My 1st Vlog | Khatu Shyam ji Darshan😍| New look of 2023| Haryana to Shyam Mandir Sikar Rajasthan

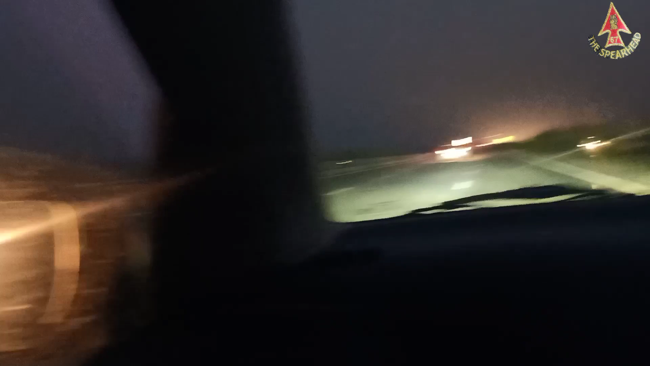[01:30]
जो गाड़ी आपको दिख रही है बिल्कुल 100 प्लस की स्पीड पर ही चल रही हैं। और ख़ास बात यह है दोस्तों, इसके यहाँ पर बाइक अलाउड ही नहीं है, क्योंकि एक्सीडेंटल केस बहुत होते हैं इतनी स्पीड पर। ये एम्बुलेंस कहाँ से आ गई?
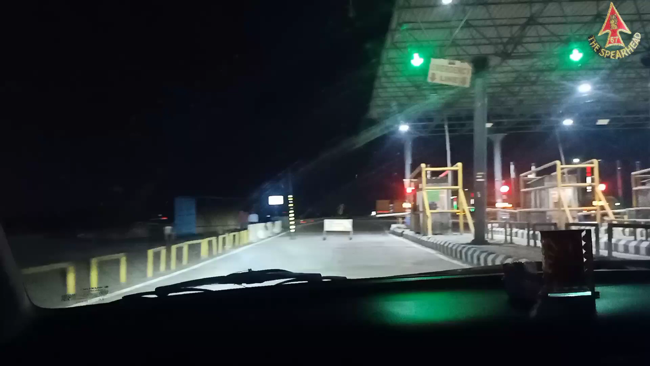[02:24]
पर अपना तो है आर्मी कार्ड, तो आर्मी कार्ड चलेगा यहाँ। वो गाड़ना नहीं चलेगा भाई कि विक्रम कह दिए नाम टोल पे, यहाँ सिर्फ चलेगा आर्मी।
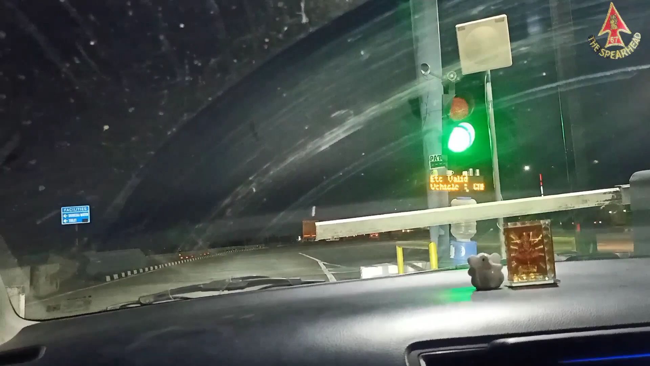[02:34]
आर्मी कहना पड़ेगा, आर्मी का कार्ड दिखाना पड़ेगा। हटा ले भाई, हटा ले इसको।
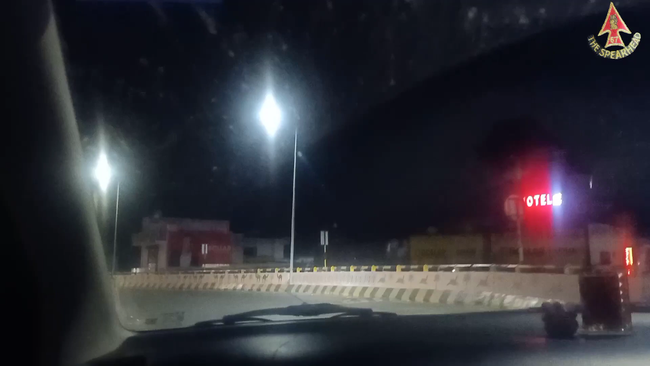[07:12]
ये फेमस इसलिए दोस्तों, जितने भी पैदल यात्री होते हैं वो अपना झंडा निशान लेकर यहाँ से चलते हैं खाटू श्याम की तरफ। तो रिंगस के पास यदि आप बाय ट्रेन आना चाहो तो ट्रेन का रास्ता भी है, इधर एक स्टॉप है ट्रेन का, रोहतक से यहाँ पर डायरेक्ट ट्रेन आती है जोधपुर की, तो बीच में स्टॉप आता है रिंगस।
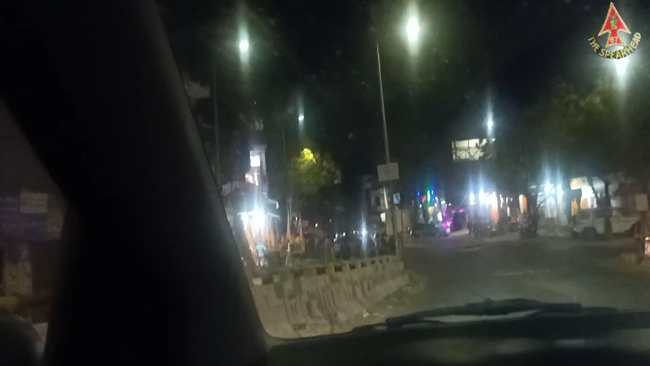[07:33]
जैसा कि आप इधर देख सकते हैं यहाँ पर लोगों की मार्केट, लोग खड़े हुए हैं, यहाँ काफ़ी सारे फ्लैग्स झंडे भी दिख रहे होंगे आपको।